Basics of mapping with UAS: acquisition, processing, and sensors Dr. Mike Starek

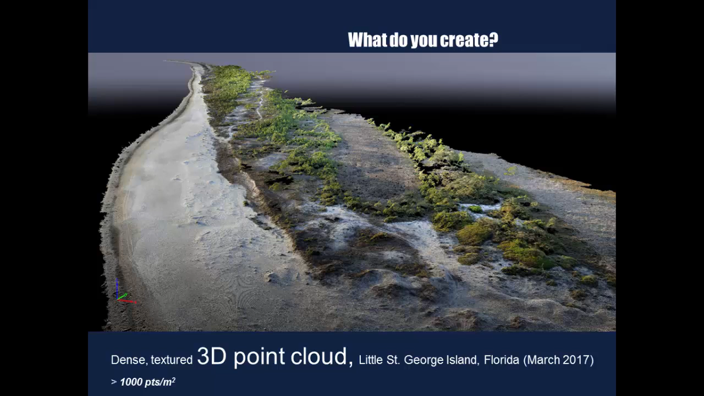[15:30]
What it does is it'll figure out your camera positions, calibrate your cameras, figure out if there's anything wrong with the focal length, all this at once, and then reconstruct and map in 3D. So how it does it is when you throw all these images, you collect a sequence of images with your drone, you throw it in, what it's going to do is search through all your images and find what we call features. Features are unique in all the images. Then the next step is it goes through this automated feature corresponds. What it is, image B overlapped, okay these 10 features here match these, and it goes through thousands of images and does this, so it's very computational. So it starts to match those features. That's how it can then figure out where things correspond and reconstruct the camera positions. Once it can do this, then what it does is reconstructs camera pose.
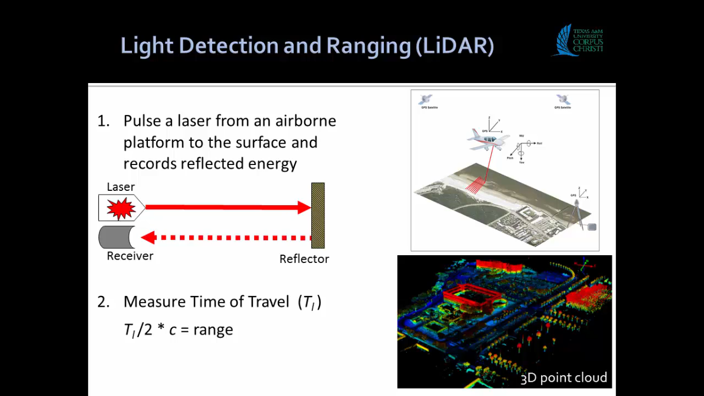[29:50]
We fly it with a Sony PlayStation joystick. But here it is flying. The sensor isn't in here because it was too windy. We didn't want to risk that LiDAR sensor because it's a very expensive LiDAR sensor. Finally, real quick, here I am carrying the system, moving it around with the actual LiDAR sensor in it firing because it was too windy that day to try to fly it. We just got this and are just integrating it.